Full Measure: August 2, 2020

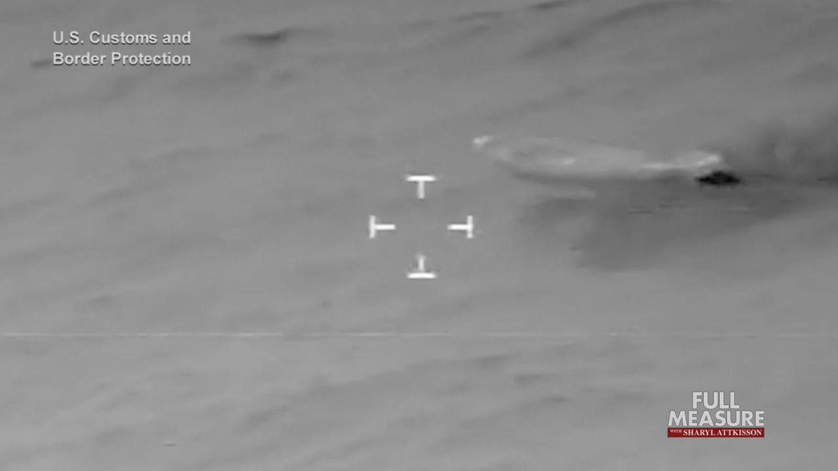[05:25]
Here, air units are watching as agents intercept a Colombian fast boat racing through the Caribbean Sea toward Puerto Rico.
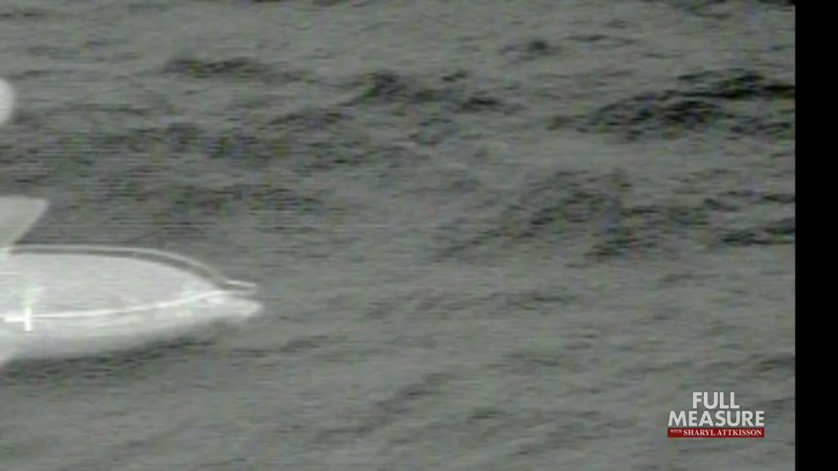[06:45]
A Black Hawk crew like the one we're with provided surveillance and cover when two
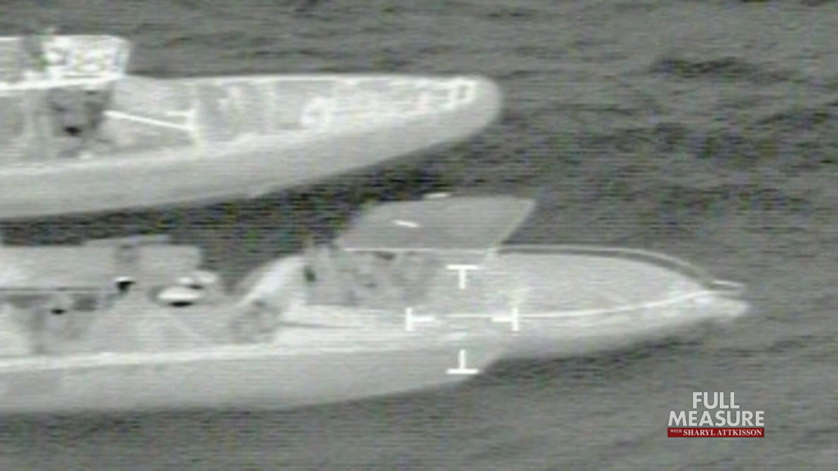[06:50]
men from the Dominican Republic were intercepted in a boat carrying more than 4,000 pounds
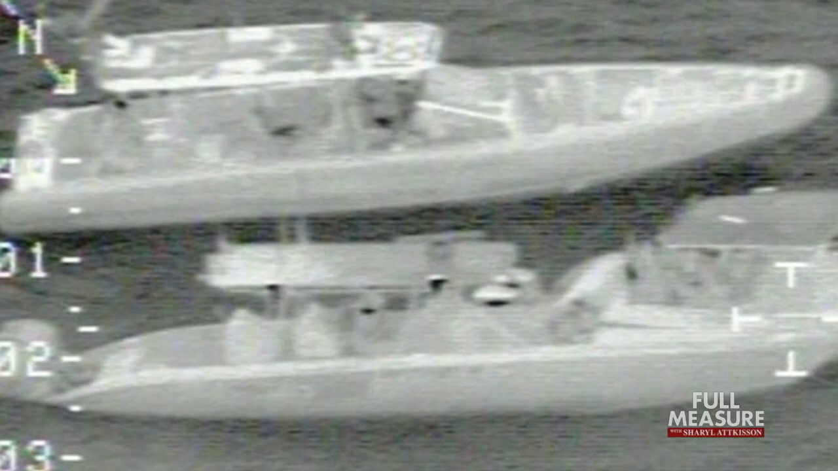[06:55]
of cocaine worth 47 million dollars.
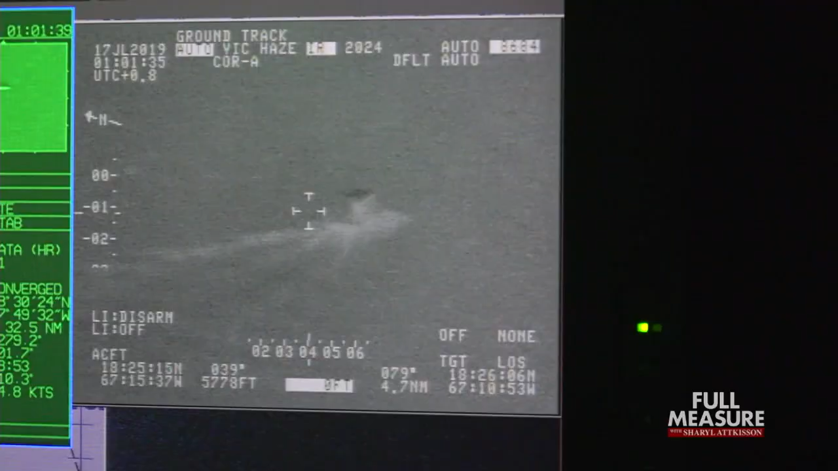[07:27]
Before long, we spot a suspected drug boat.
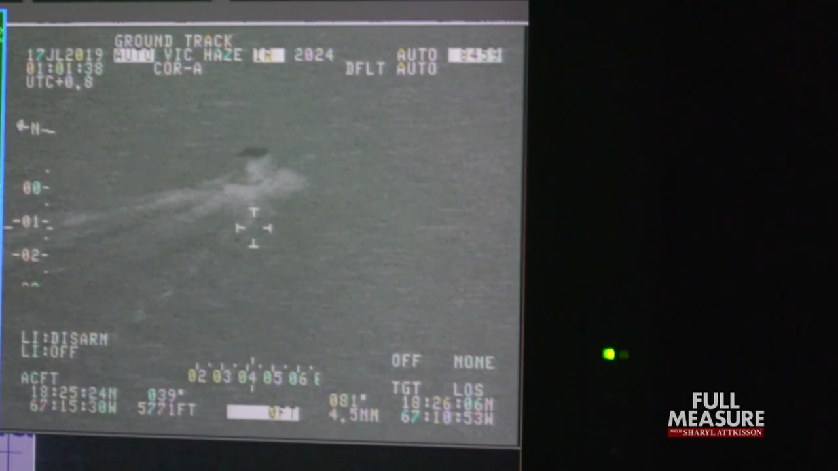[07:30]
There's a boat off the Dominican Republic. There's a vessel coming off the Dominican Republic.
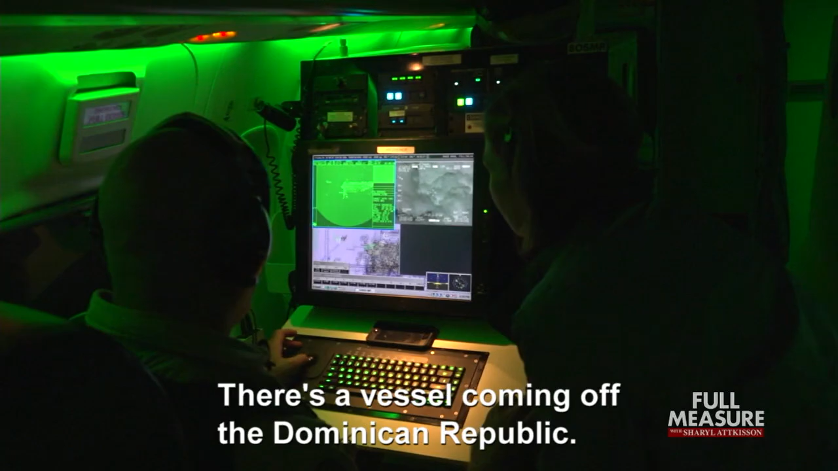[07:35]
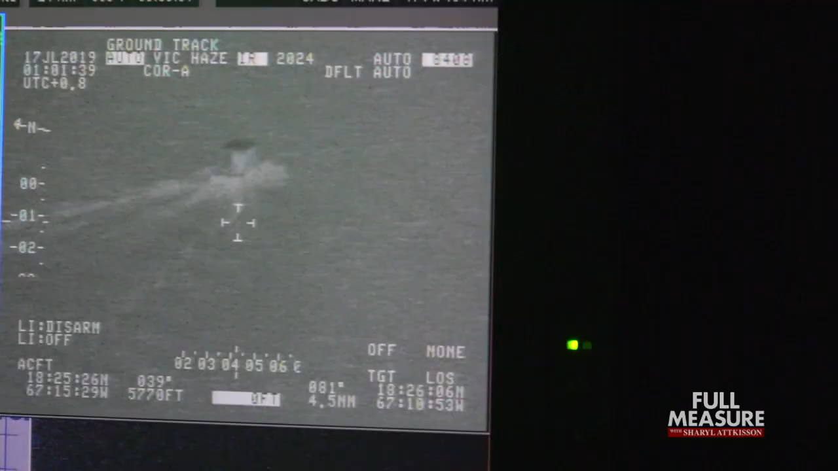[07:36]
In November, a plane like ours spotted a boat full of 28 illegal immigrants. It could have capsized and had no real life-saving equipment on board.